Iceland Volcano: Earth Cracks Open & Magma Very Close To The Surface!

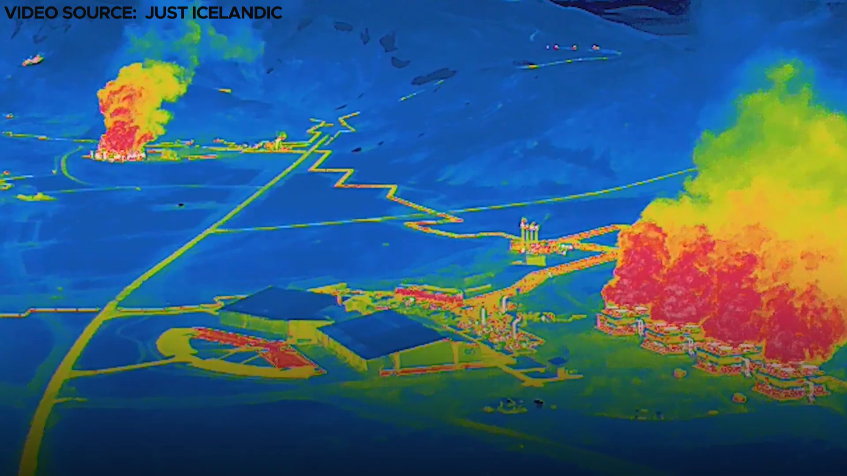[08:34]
Positioned approximately 3.7 miles or 6 kilometers from the town,
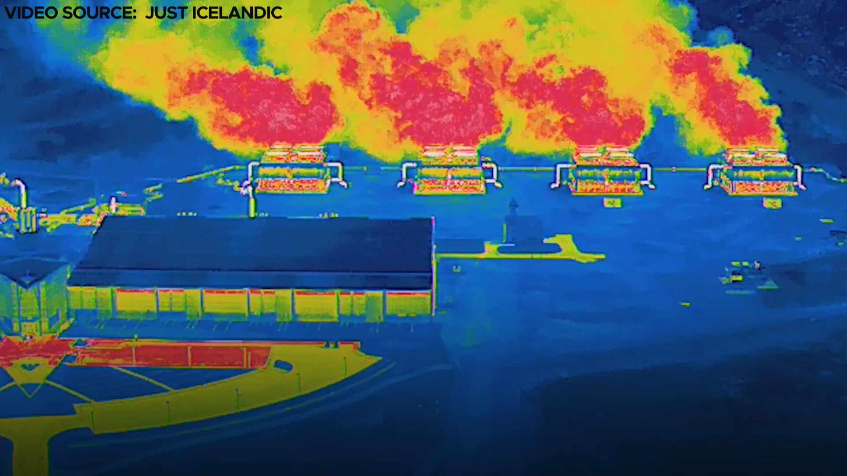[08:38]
this power plant faces a significant risk from potential lava flows triggered by the eruption.